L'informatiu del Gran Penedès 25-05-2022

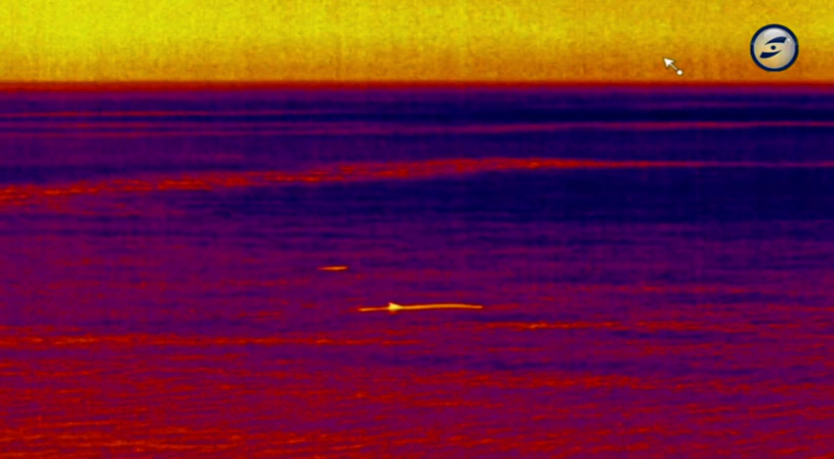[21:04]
És un sistema de càmeres tèrmiques. Amb el sistema tèrmic podem detectar la balena quan respira, quan treu el cos i es pot veure a prou distància com perquè una embarcació pugui canviar el rumb i evitar aquesta col·lisió.